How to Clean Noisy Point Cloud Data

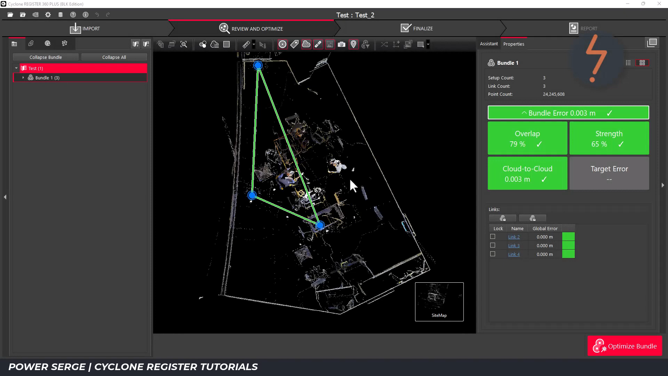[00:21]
The objective in this tutorial is to demonstrate how the smooth surface tool together with the limit box tool can be used to eliminate noise. Start by selecting one of the setups in the target area and then from the toolbar in the right hand bottom corner click on setup cloud.
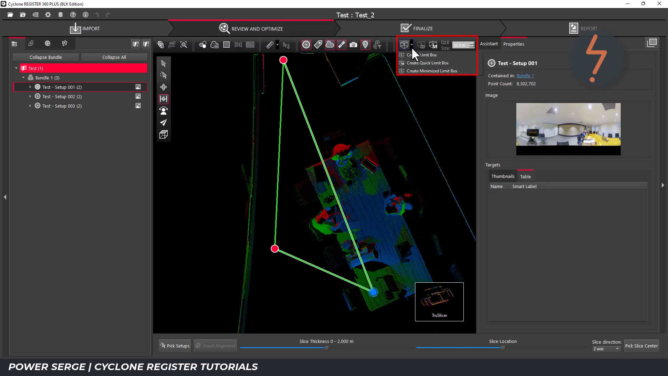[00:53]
select the middle option create quick limit box. To place the limit box click on the setup you are working with. So now there is a red cube enclosing the setup. Notice the third setup is now not seen. This is because only the points enclosed by the limit box are visible. From there move on over to the limit box manager. This is the limit box control center.
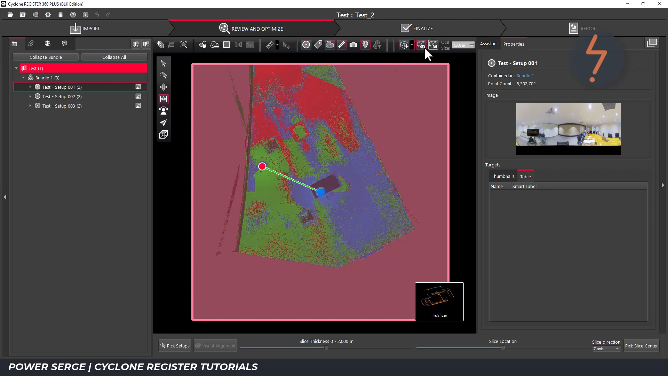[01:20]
I have one limit box that I created previously. I can delete this box and now click save to create a new limit box.
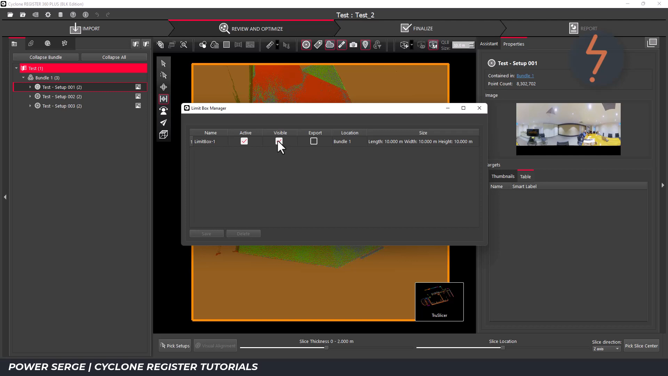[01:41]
The limit box has now changed color because each limit box has its own color. Then I deselect the visibility and I minimize the dialog.
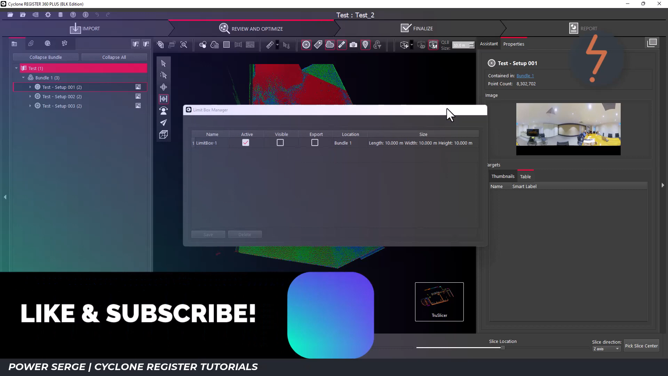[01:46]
And then from the bundle cloud orbit the model into a more conducive orientation.
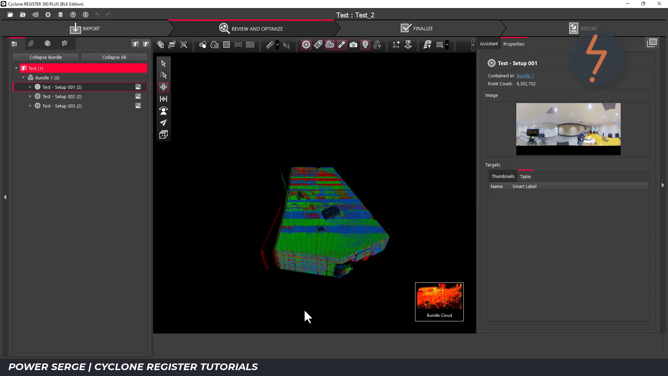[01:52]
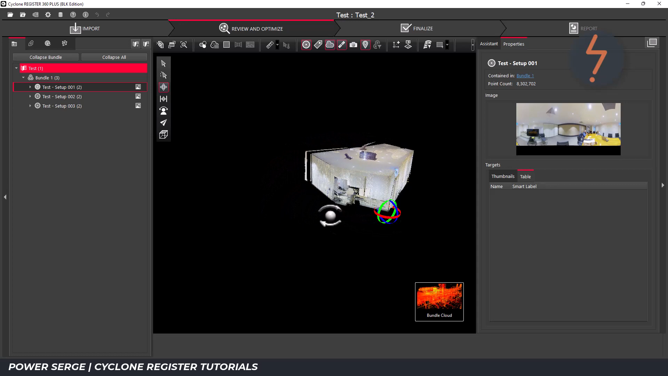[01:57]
And then toggle the limit box visibility back on.
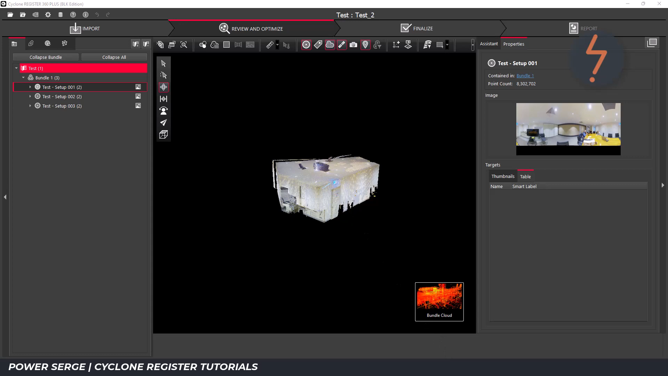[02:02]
It is possible to orbit with the limit box on but I find it far more cumbersome.
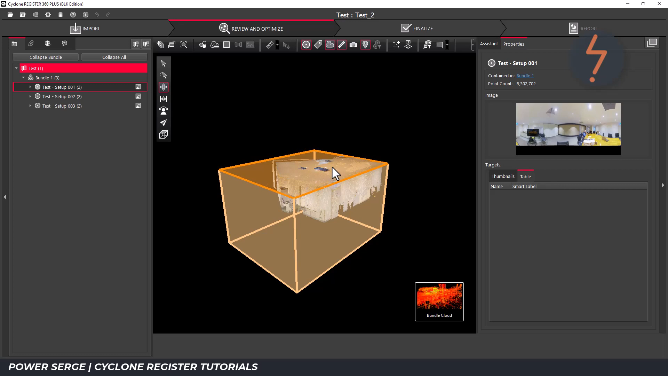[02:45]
So I can repeat the workflow until I have a concise space to work within.
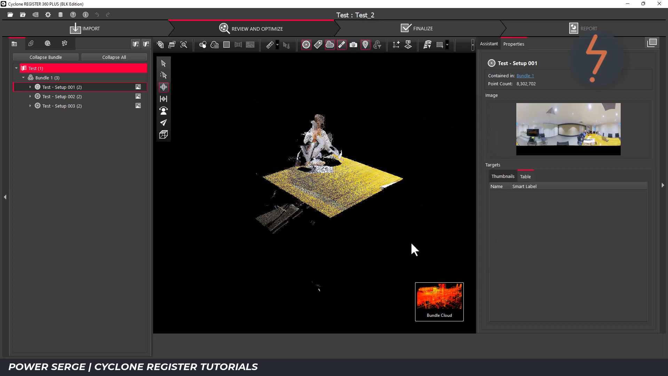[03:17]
Notice as I launch the tool, the model switches from color to a gray scale.
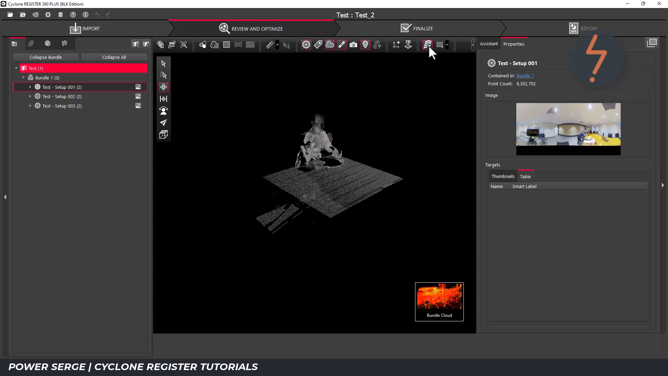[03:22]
Double click to activate the tool.
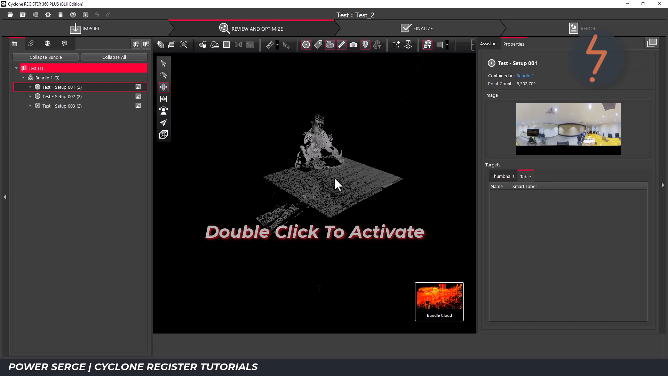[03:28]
The goal here is to remove my silhouette from the scan. The smooth surface tool does this by marking my selection, which in this case is the table, so that any points beyond that plane are identified in red. I can add more clicks to increase the tolerance until most of the table is selected.
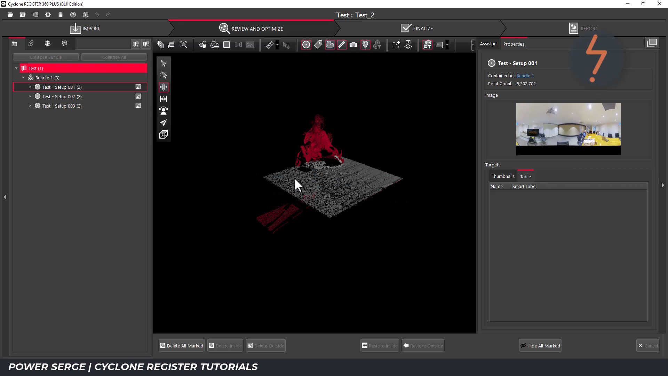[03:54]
So I am left with most of my silhouette in red.
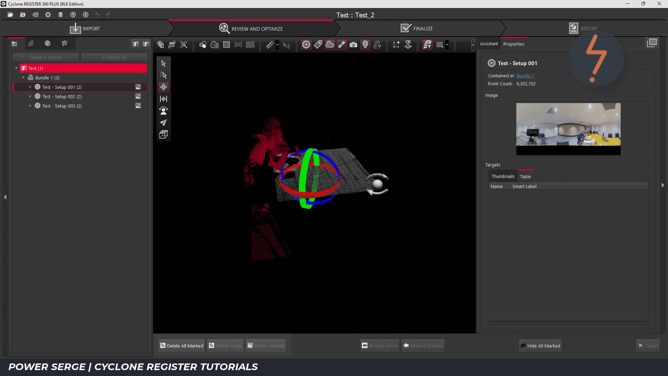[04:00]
Now let's focus some attention below.
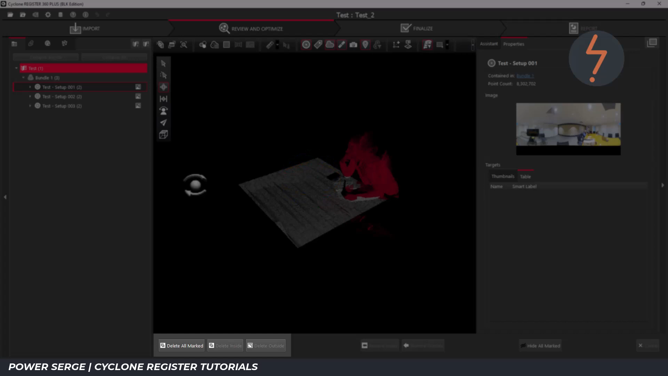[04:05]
This is where Cyclone will action the selection to delete the marked points. Just to be clear, the marked points are the red points. Firstly, I can draw a fence around the target area.
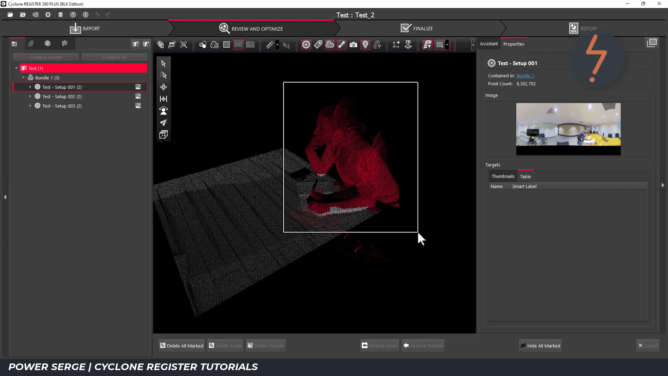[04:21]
And then click delete inside.
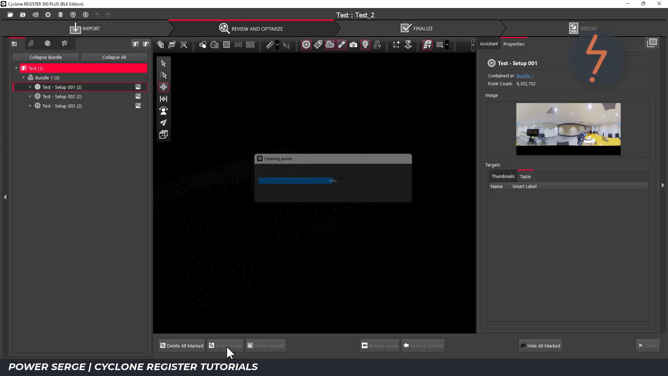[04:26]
And notice that the silhouette is gone. But the marked points that were not enclosed by the fence remain. The second option is to just delete in bulk by clicking the delete all marked. Both methods have their specific applications.
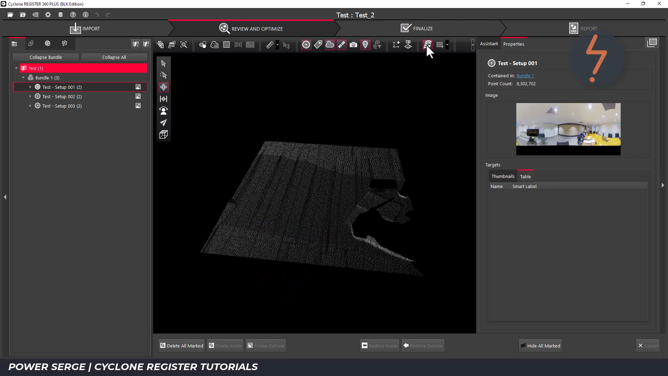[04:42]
To finalize, go back up to the smooth surface tool and click.
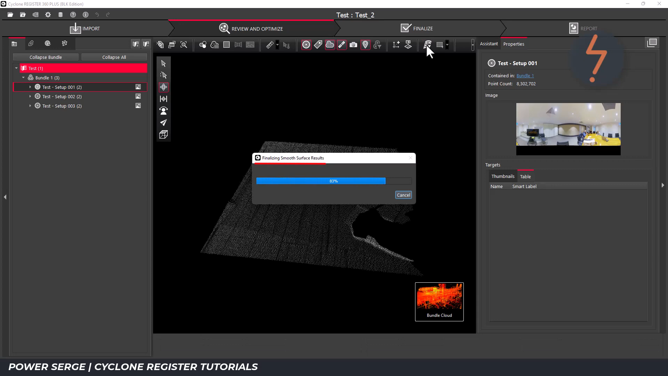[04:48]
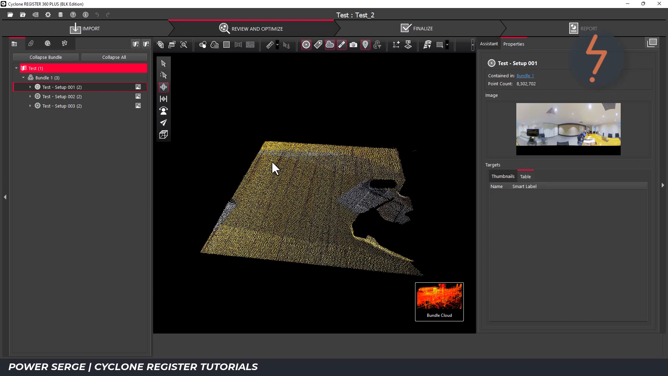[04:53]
And now as I turn off the limit box so that the whole model is again visible, you can see that I have now been eliminated from the model.